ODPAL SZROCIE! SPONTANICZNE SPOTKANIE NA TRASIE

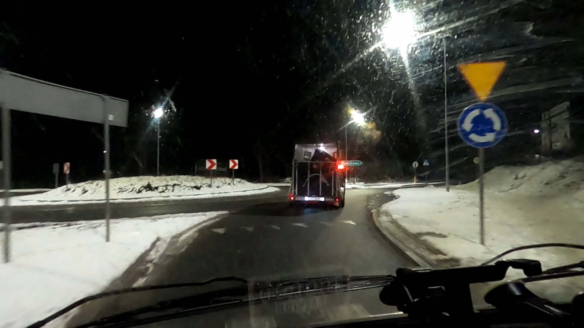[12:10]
Też van life'uje, jak widzicie. Ma swój transport. Dwa okienka, sianko.
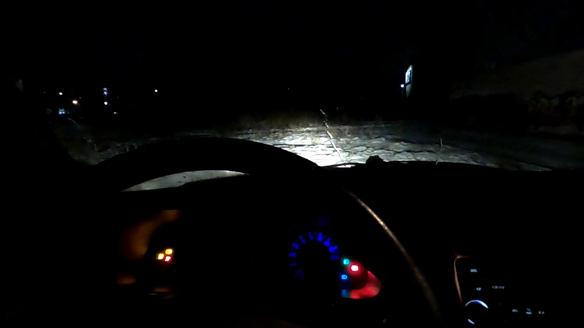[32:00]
Drogowe. Nam działa chyba tylko jedna żarówka. Zobaczcie. Przecież podjedziemy tu do ściany i zobaczymy. Albo gdzieś tam sobie dalej podjedziemy do tunelu. No dobra. To co? Napędy? Nie. Najpierw wycofamy na zwykłym ustawieniu. Na napędzie tył, bo to jest stały tył.
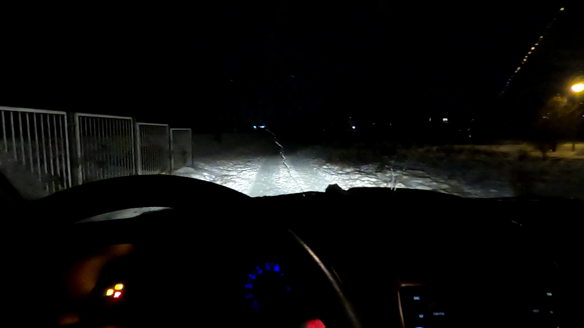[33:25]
On nie ma takiej prędkości przejazdu, ale on z trzeciego biegu rusza z większą siłą niż normalnie na jedynce. Także na trójce zobaczcie, jak ruszamy. Hamuje. Jest trójeczka wrzucona. Tutaj pokazuję.